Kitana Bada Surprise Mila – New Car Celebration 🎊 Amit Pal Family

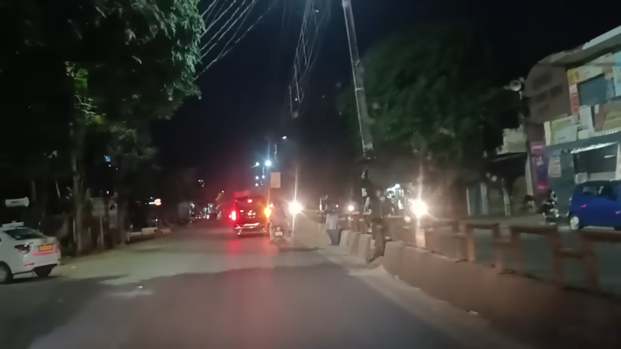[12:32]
कस्बा बुढ़ाने में आ गए जी। तो गाड़ी आगे पीछे चल रही है, बीच में स्कॉर्पियो और दौरे दौरे आगे पीछे चल रही है बोलेरो। चलो जी तो मुड़ लिए हैं कोतवाली की ओर, वहाँ से सीधा अपने गांव में। जय श्री राम।
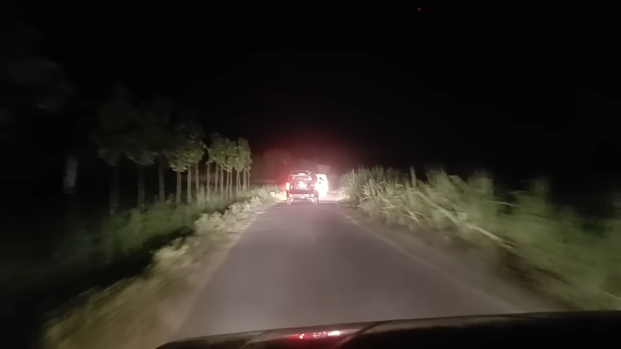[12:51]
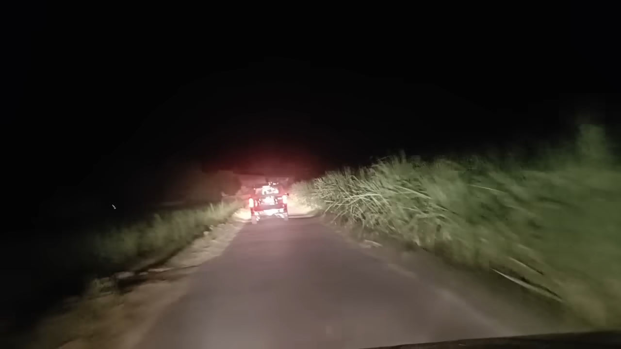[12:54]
गांव में प्रवेश कर गए जी और सबसे आगे हुए स्कॉर्पियो जा।
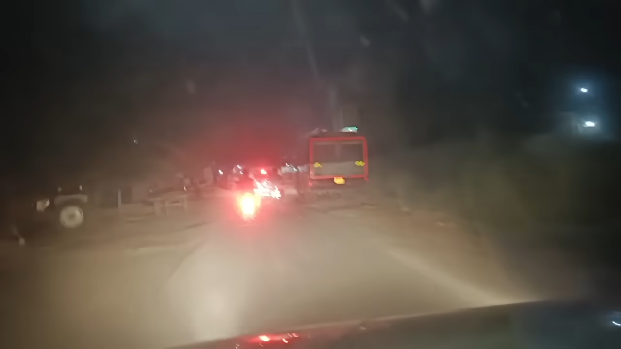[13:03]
तो गली में मुड़ गई है, गली में कूच कर गई और पीछे पीछे हमें बोलेरो अब जा।